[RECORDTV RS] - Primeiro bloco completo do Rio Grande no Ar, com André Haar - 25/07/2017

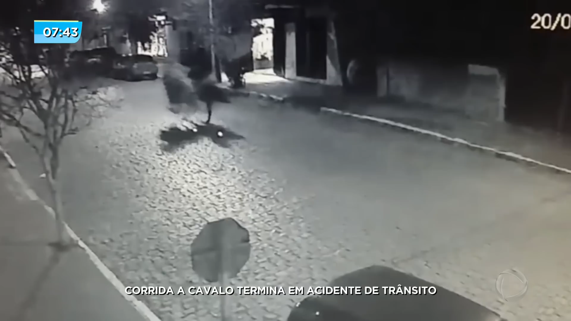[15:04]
veja aí, cruzando vias preferenciais da região antes do acidente.
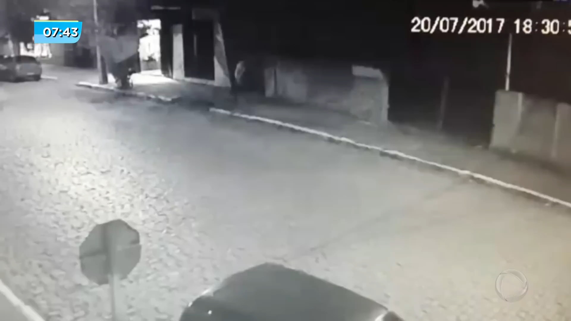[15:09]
No vídeo também é possível ver que um motorista ainda consegue evitar uma colisão em um dos cruzamentos. Já fora do alcance das câmeras, um dos cavalos acabou batendo na lateral de um veículo, provocando danos materiais no automóvel. De acordo com a brigada militar, um dos homens chegou a cair do animal.
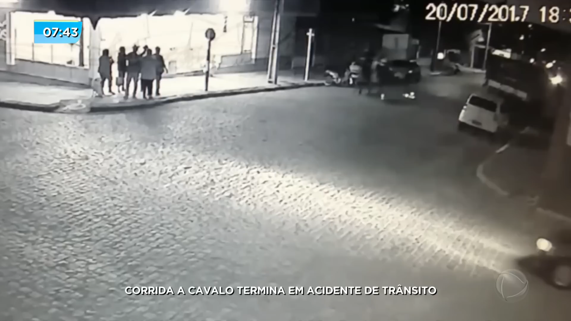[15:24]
No momento da colisão, os dois homens ainda conseguiram fugir na sequência. A polícia tenta agora identificar os envolvidos neste acidente. Mas que falta de ideia. Com tanto campo que tem lá na cidade, eles foram correr, a aventura era essa, correr em pleno centro. E olha só, a gente vê as marcas do ferro, da ferradura, da ferradura, a faísca. A faísca, ou seja, por causa do paralelepípedo, isso aí é muito fácil de escorregar.
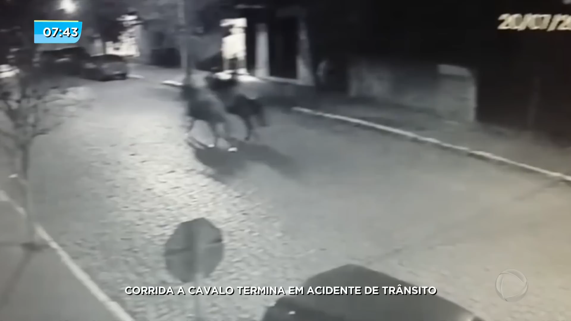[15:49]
Quer dizer, é uma irresponsabilidade total e não é difícil de encontrar essas pessoas, não.